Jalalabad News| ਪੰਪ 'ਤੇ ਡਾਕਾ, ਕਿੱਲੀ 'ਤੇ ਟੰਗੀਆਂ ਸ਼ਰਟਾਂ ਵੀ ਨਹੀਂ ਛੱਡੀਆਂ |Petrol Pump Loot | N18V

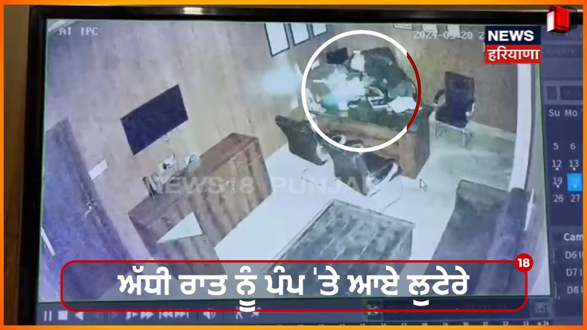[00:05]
अधी रात नू पांप दे दाफ्तर दे वेच वड़े लुटेरियां दे वलों लुट दी वार दात नू अंजाम दिता गया कली-कली चीज दी फ्रोला फ्राली किती गई आखिर नू एना दे हाथ दास हजार पै लगे जिनना नू लाएके एथों फ्रार होईने दो लुटेरे CCTV कैमरे दे
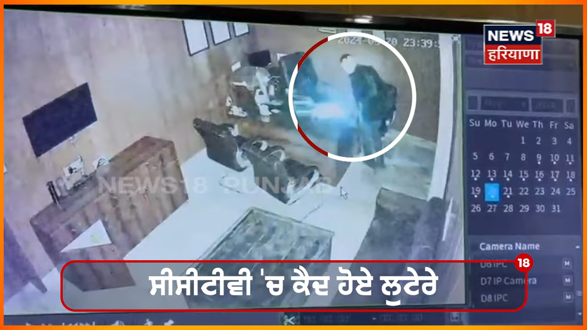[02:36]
अधी रात नो पांप दे दाफ्तर दे वेच वड़े लुटेरियां दे वल्लों लुट दी वार दात नो अंजाम दिता गया कली-कली चीज दी